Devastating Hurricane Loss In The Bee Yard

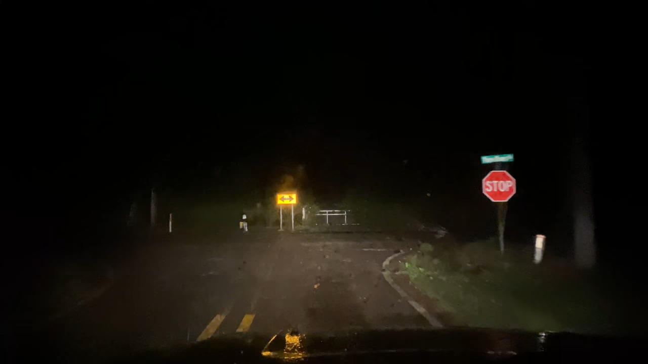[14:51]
My neighbor's got our roof pretty badly damaged and leaking. Cleared the roads a little bit. Now I've got to go check on my place. Well, I was able to drive around a few. I ain't getting through there tonight.
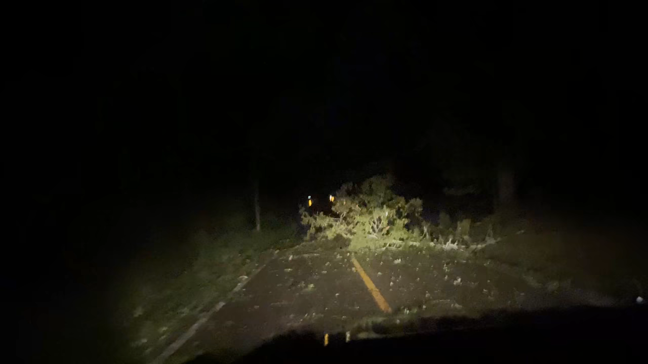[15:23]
See if I can go around. There's kind of a soft spot on the side of the road over here, so I've got it in a four-way to drive. Yeah. Yeah. Yeah. Yeah.